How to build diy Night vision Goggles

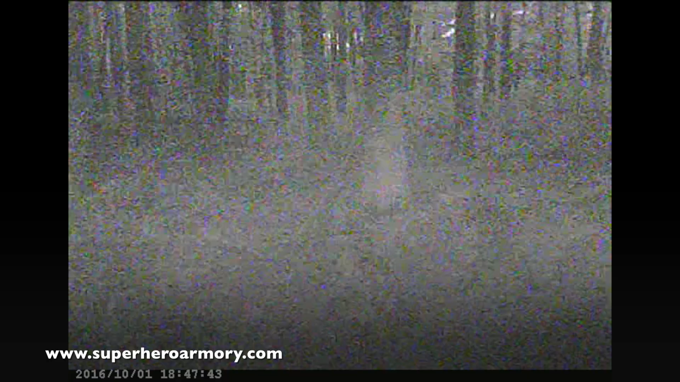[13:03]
now I'm out in the woods testing the goggles they seem to be working pretty good this is actually a direct feed from the night vision camera that you're seeing